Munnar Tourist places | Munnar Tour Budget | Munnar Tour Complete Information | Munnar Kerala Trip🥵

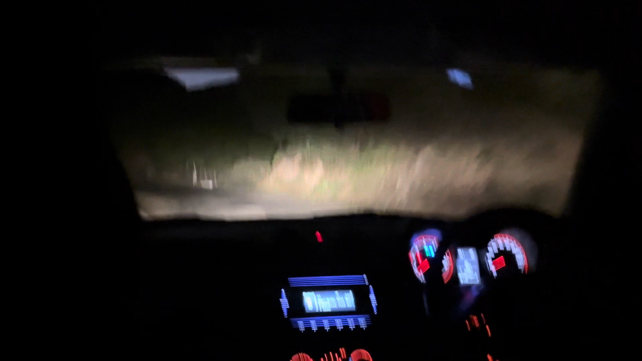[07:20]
अब ये जाता हूँ सामने, आगे सेंटर मिलेगा छोटा सा।
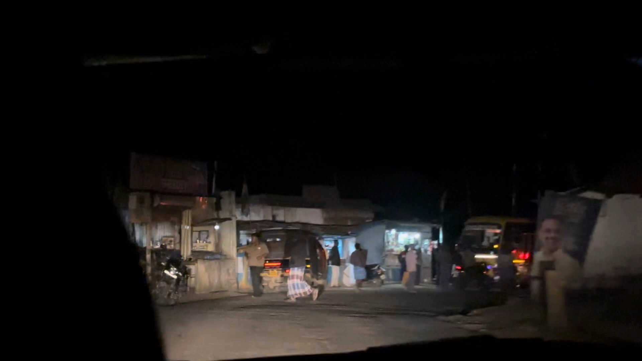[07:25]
तो ये छोटा एक सेंटर है पूरा, इधर जल्दी आदमी सो जाता है।
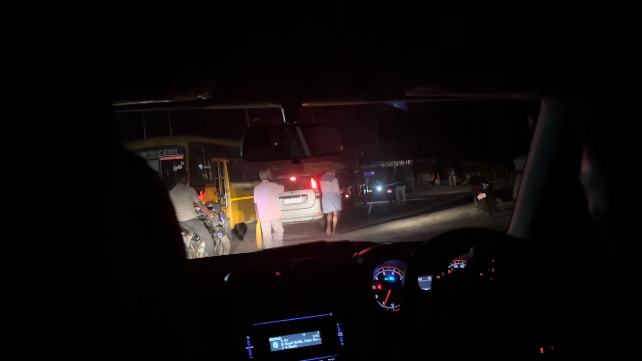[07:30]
अभी 7:30 बज गया, पूरा खाली है रास्ता पर, तो एक भी नहीं मिलेगा अलग से लोग।